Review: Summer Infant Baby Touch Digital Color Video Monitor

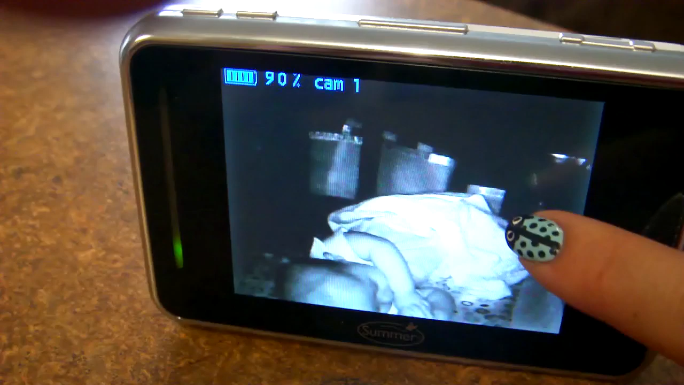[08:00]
So if you click that, it brings the screen up, or if you touch the front on the right-hand side, it brings it up as well.
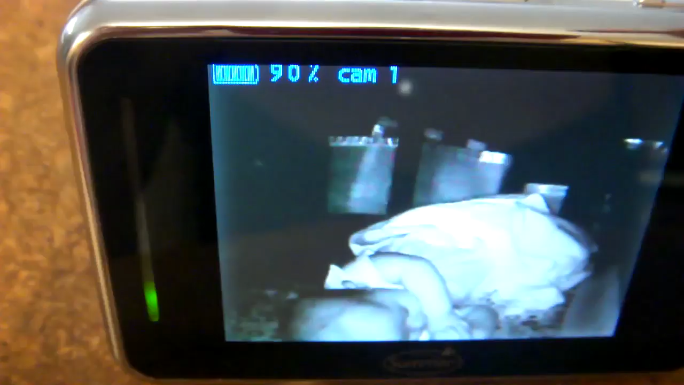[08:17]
When your baby's actually older, you can press this talk button, and it's a speaker comm into the actual monitor itself, so that's kind of cool.
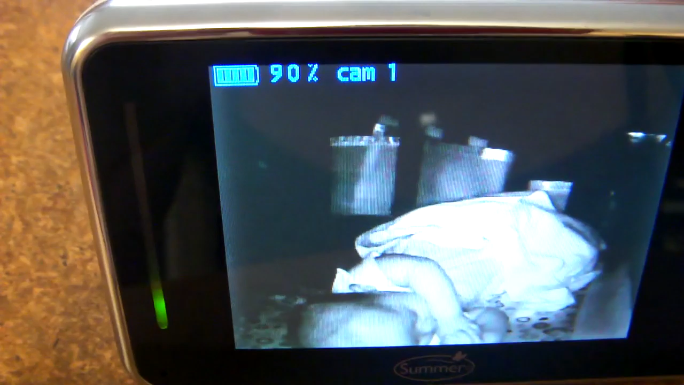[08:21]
And this is the power button at the top here.